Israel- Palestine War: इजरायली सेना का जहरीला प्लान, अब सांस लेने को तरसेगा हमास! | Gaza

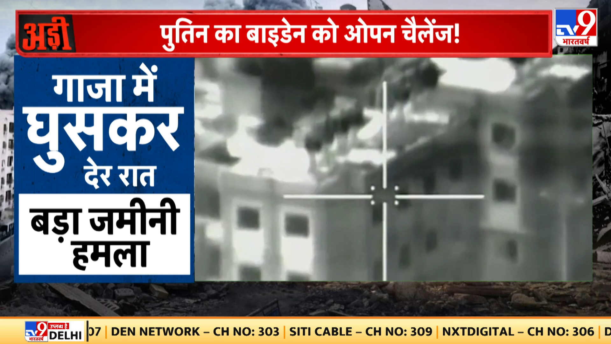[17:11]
چل کیا رہا ہے گازہ میں گھس کر دیر رات ایک بار پھر وہاں زمینی حملہ ہی نہیں کیا ہے بلکہ شین بیٹ نام کی اس کی سپیشل ٹکڑی آئی ڈی ایف کے ساتھ گھسی ہے
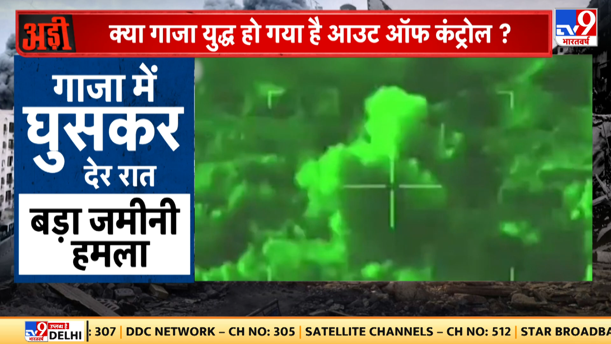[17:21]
وہاں پر اس نے بہت بڑا بوم گرایا ہے اور کوئی ٹارگٹ انہوں نے فکس کر رکھا ایسا دیکھتا ہے جو وہ وہاں پر لگاتار اچیف کر رہے ہیں رات رات میں
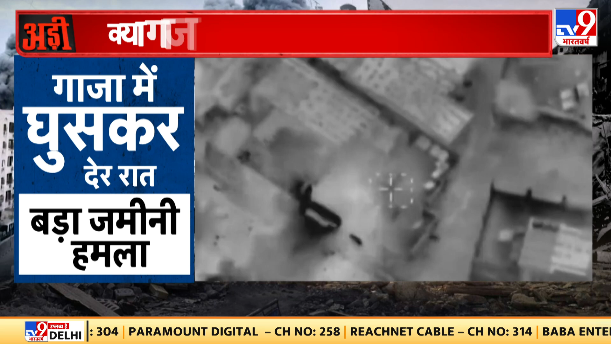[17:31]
میں آپ کو جرا اس کے بارے میں اور ڈیٹیل میں بتاتا ہوں اس حملے کے بارے میں کیونکہ یہ حملہ چھوٹا نہیں ہے جنرل میسٹن بھی اوپن